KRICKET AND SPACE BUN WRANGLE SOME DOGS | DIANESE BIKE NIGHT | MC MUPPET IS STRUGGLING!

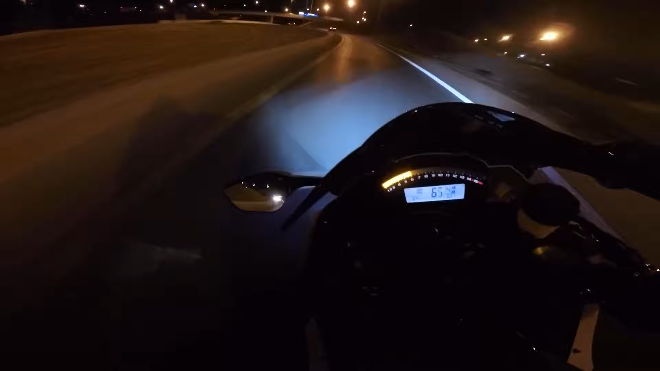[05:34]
Oh, that's a bump. All right, guys, I'm here with MC Muppet.
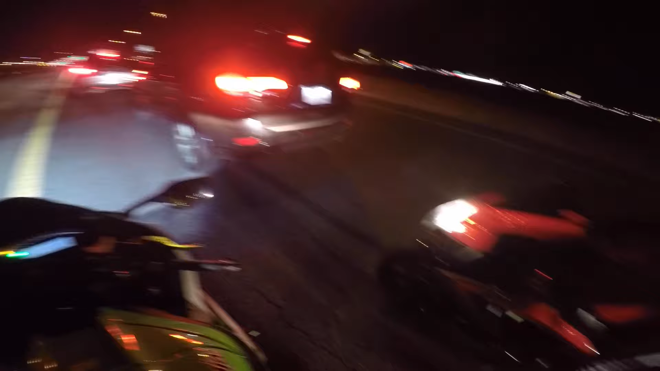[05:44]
We're heading off to this Dianese bike night today to go check out some helmets,
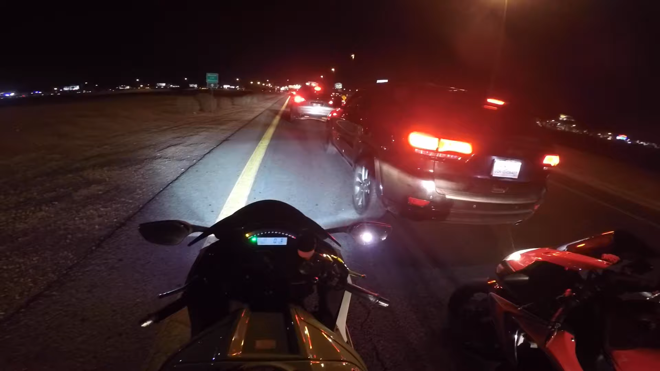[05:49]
some jackets, and get some free pizza and wings. Are we gonna make the light? We're not gonna make it if people wanna slow down. Oh, we got it.
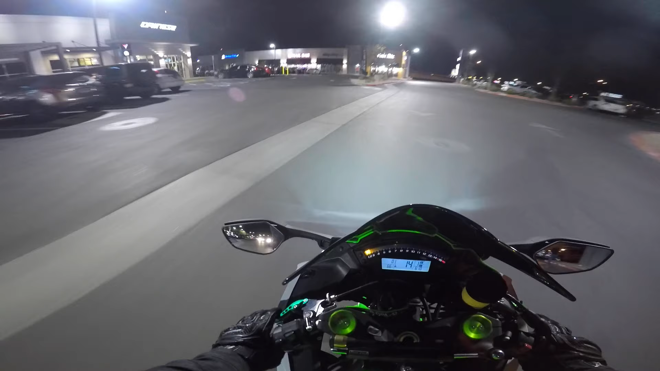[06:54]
Oh, dang, there's like hardly anybody here.
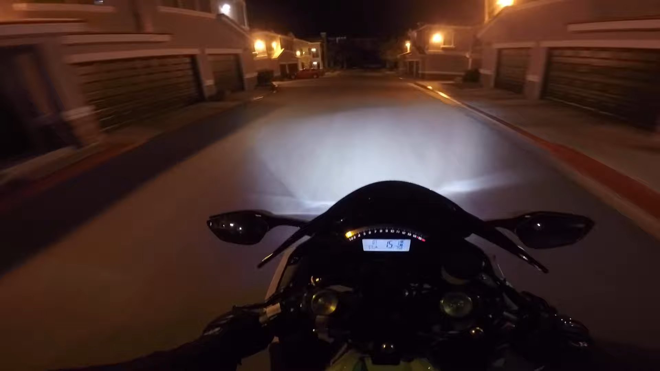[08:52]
Alright, so Dianese was pretty fun. We hung out with some friends that we've met along the way. And one guy we haven't seen in like 6 months. Anyway, like I said, we had fun, we got some good pictures, ate some pizza, drank some drink,
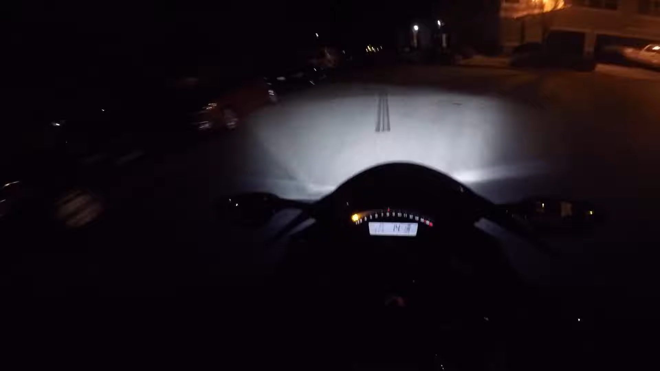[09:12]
and MC Muppet had to go his own way, but I'm just now getting home, so back to your regularly scheduled, oh hey, there's Space Bun, just getting home too? Yep.